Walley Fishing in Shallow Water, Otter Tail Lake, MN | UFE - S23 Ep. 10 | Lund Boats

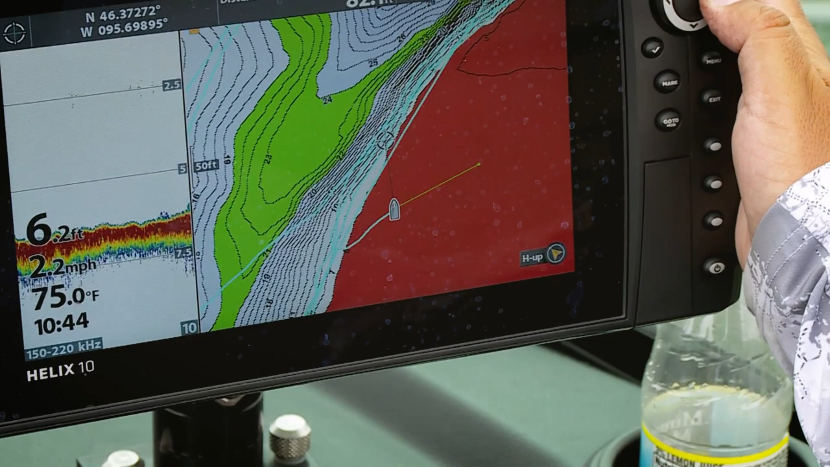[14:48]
On screen: depth 6.2 ft, water 75.0°F, speed 2.2 mph
So I'm able to just put that cursor over the contour line, about the seven foot contour line that we're following.